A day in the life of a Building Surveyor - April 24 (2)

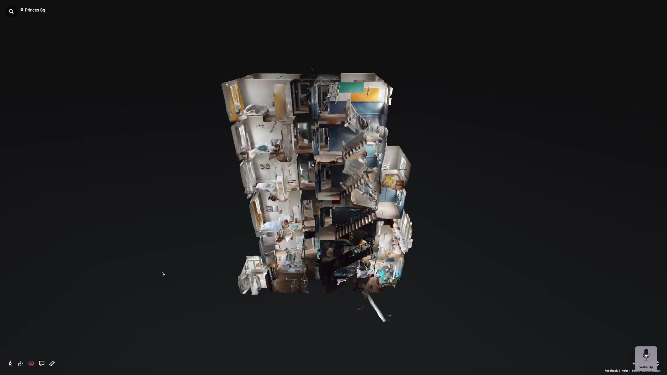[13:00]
matterport image so we do 3d scans of buildings like this and